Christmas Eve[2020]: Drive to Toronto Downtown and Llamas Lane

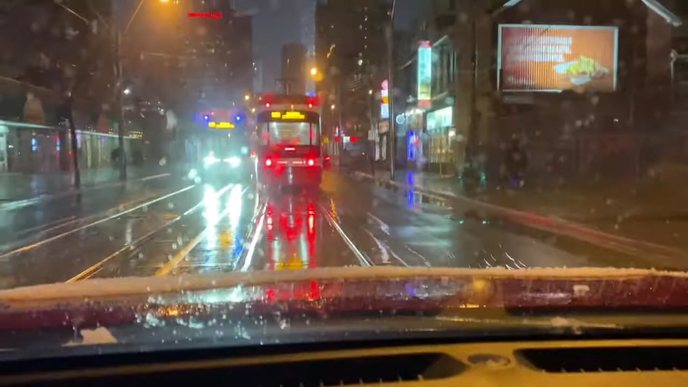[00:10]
Place of Toronto usually, but abhi COVID ki wajah se sab shant pada hua hai.
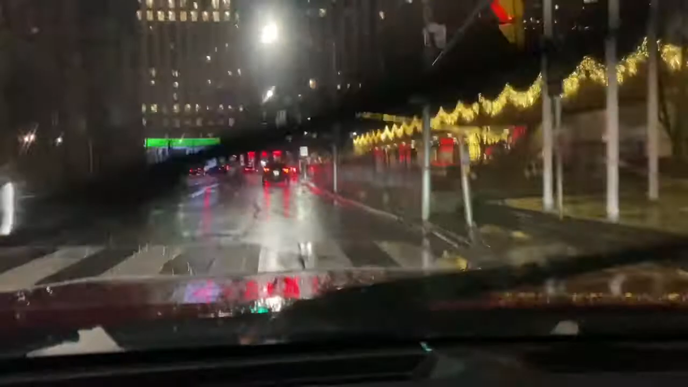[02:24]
Nathan Phillips Square pe. So many lights. Anna, beautiful.
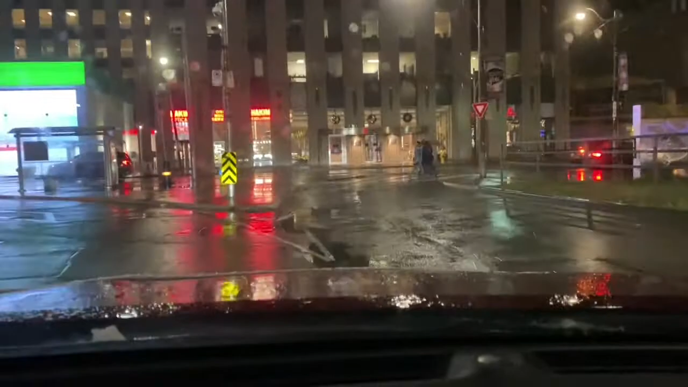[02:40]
Keeps going on. Skating bhi kar rahe hain kya? Haan, skating to khula hua hai na. Definitely people are skating. But you need to do reservation. And only